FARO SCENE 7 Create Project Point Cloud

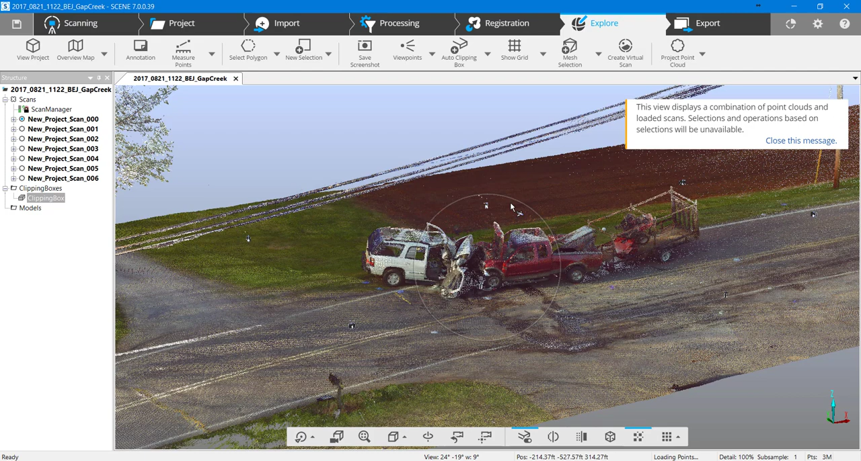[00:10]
we're going to create a project point cloud we're going to do that by clicking on project point cloud up here in the upper right click create and here we have the choice to close surfaces or homogenize normally i would homogenize for this example i'm going to choose to close the surfaces
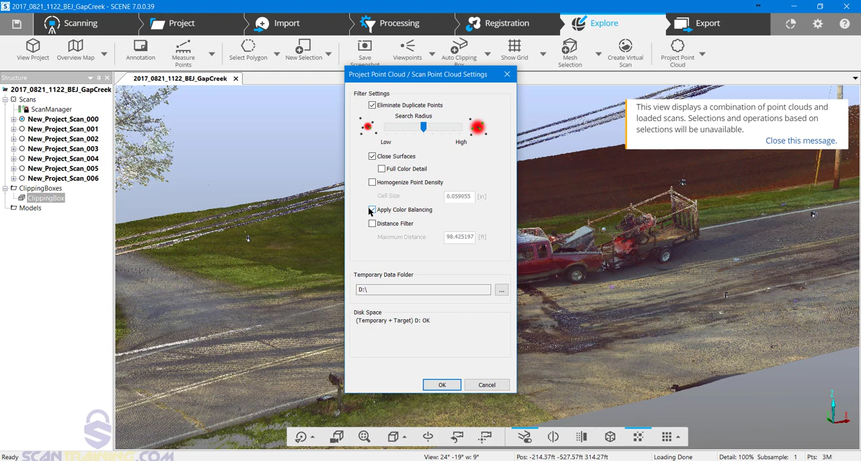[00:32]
and go ahead and click full color detail as well we'll apply the color balancing and click ok
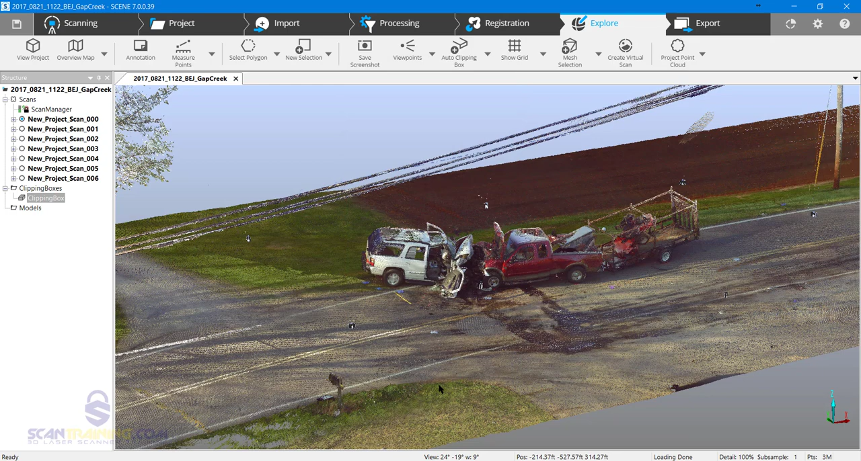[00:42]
the project point cloud is now finished so let's take a look at it by default when i click explore
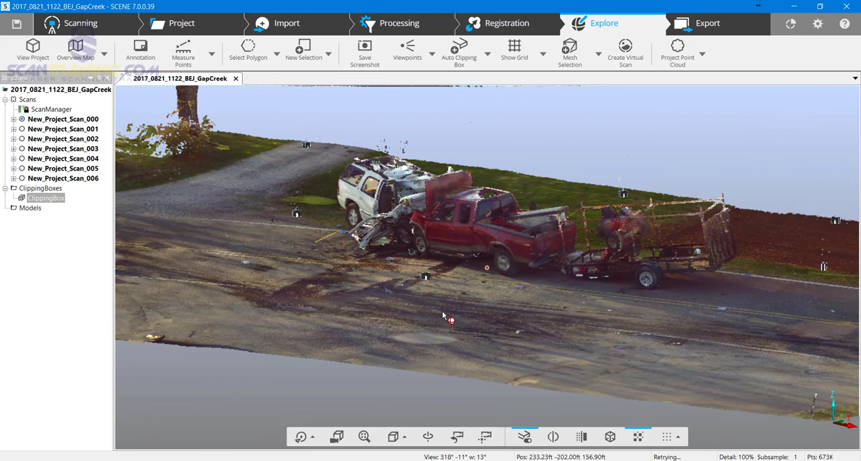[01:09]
scans look a lot better than they did a little bit earlier to give you an idea right click on scans and choose view 3d view
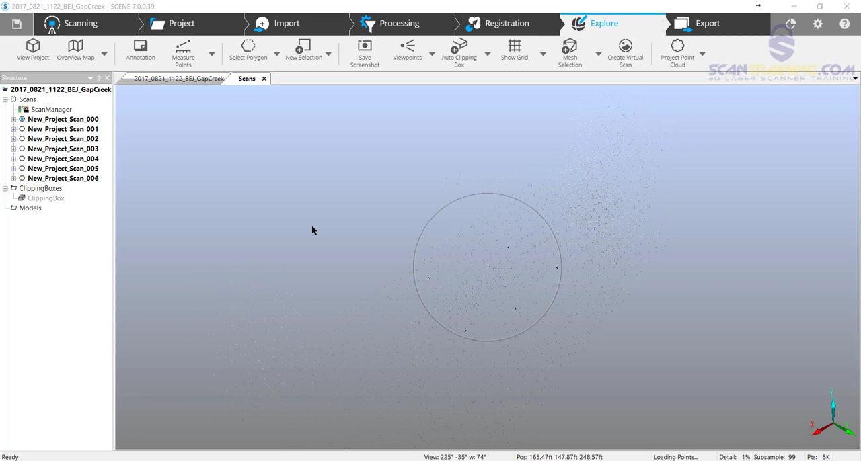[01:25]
this will load the original scans not the project point cloud
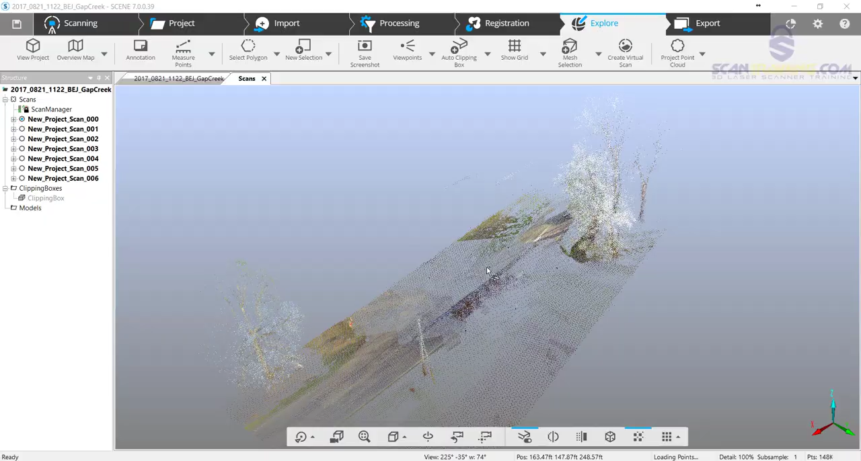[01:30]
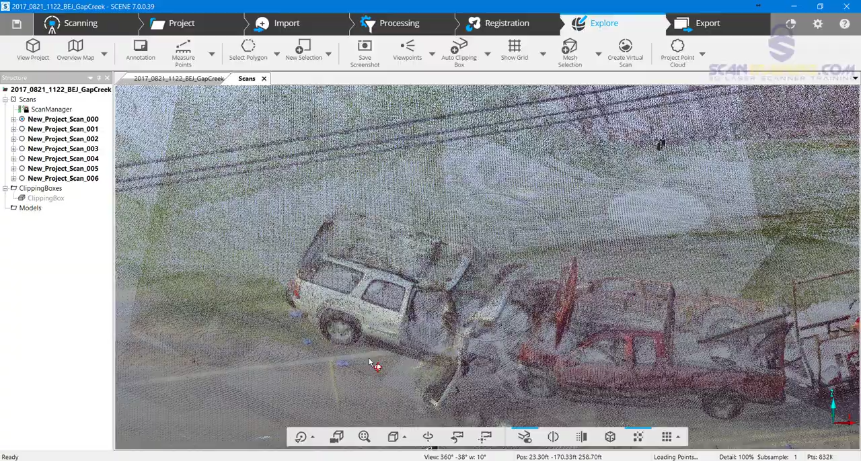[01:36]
i'll create a viewpoint here so i can see the same position and both the project point cloud and scans
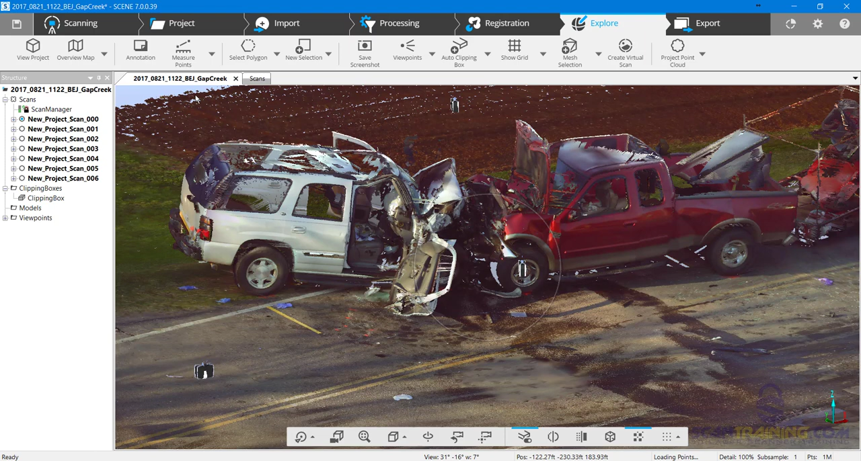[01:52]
so we're viewing the project point cloud here and now this is scans back to the project point cloud and back to scans you can see scans are quite grainy
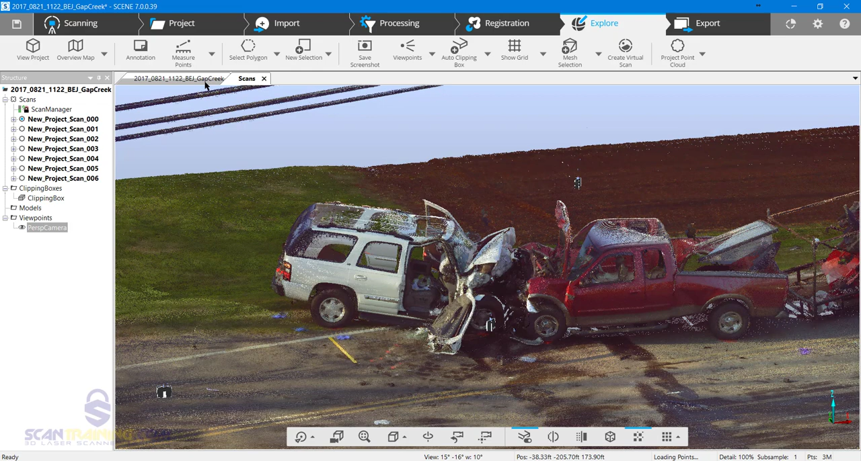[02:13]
the project point cloud is filled in looks a lot smoother